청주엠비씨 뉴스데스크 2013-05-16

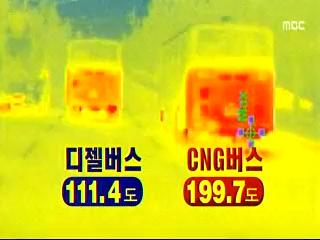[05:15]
실제 똑같은 거리를 주행한 천연가스 버스의 타이어 휠 온도는 디젤보다 25%가량 높았습니다.